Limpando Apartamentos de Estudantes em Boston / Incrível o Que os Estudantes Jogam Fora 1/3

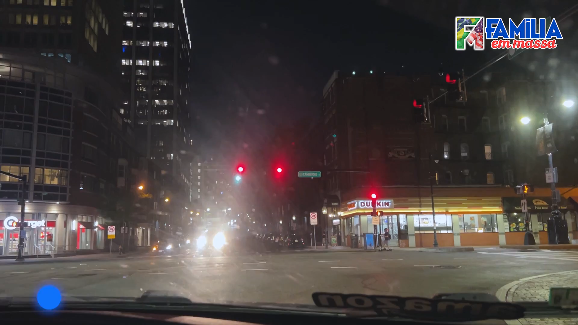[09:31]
Eu não sei o tamanho desse que foi liberado agora. Gente, tem tanta gente nas ruas que estão colocando móveis,
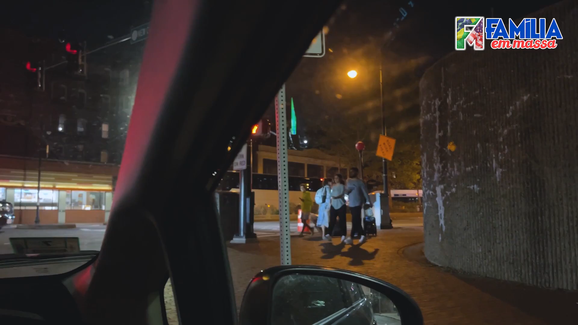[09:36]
estão trazendo móveis, né, amor? Colocando nos carros, nas calçadas.
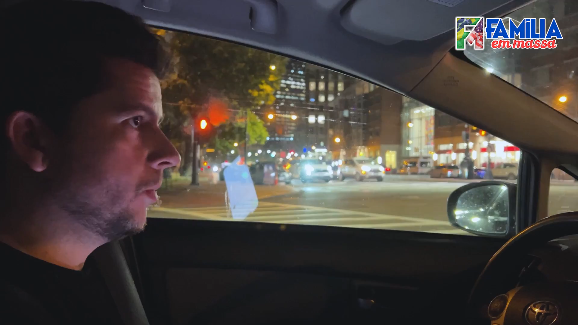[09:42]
Tem muita coisa. Às vezes não dá para gravar. A gente passando rápido.
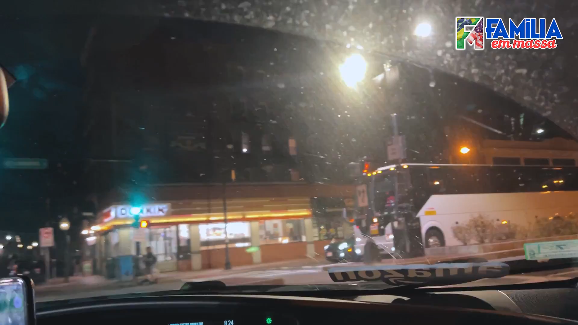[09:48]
Às vezes a gente passa por um lugar assim, não dá para gravar. Tinha uns espelhos ali, bem bonito.
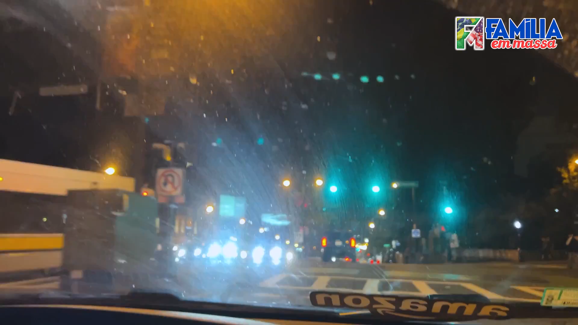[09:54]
É só que a gente dava com as coisas na mão, tinha nem como parar pra poder pegar o carro. Olha isso, gente, que deixaram aqui fora, ó, todo desmontado.